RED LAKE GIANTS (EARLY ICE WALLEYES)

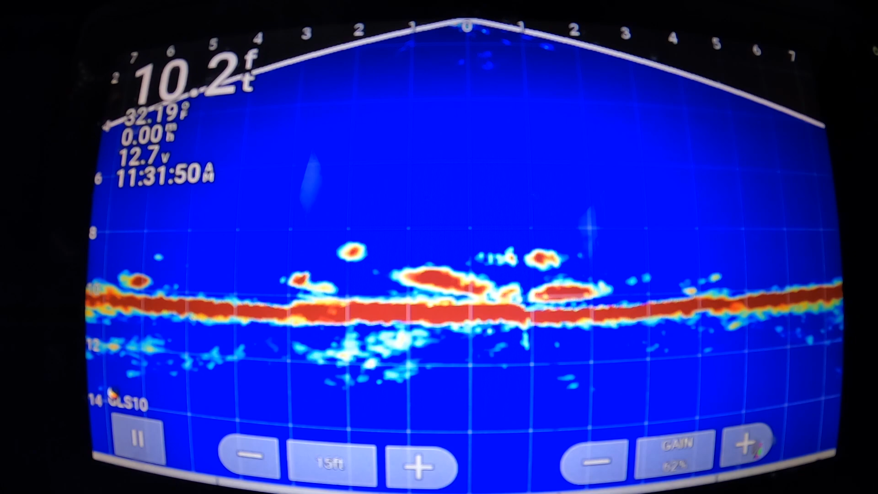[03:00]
On screen: depth 10.2 ft
There we go. That's a hit. Got him. Got him.
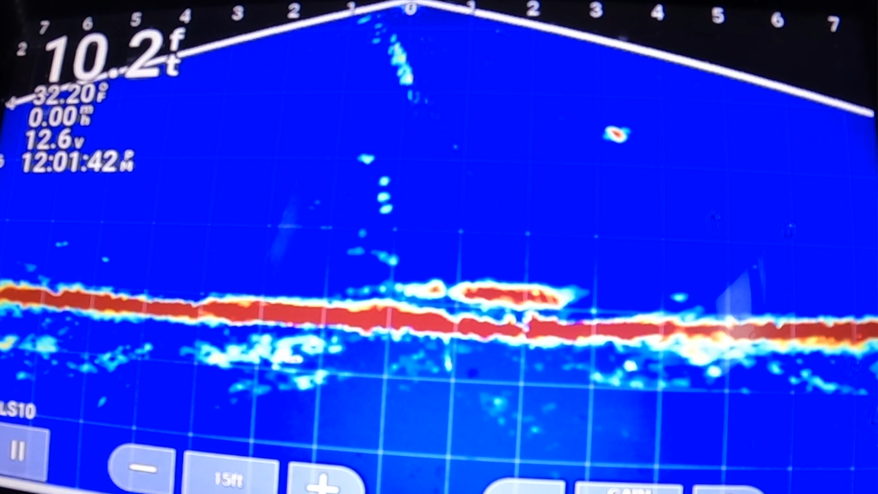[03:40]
On screen: depth 10.2 ft
We're gonna set the hook any second now here. Ready, set. Set him! Set him and forget him, boys. Set him and forget him, boys. Just came out of nowhere.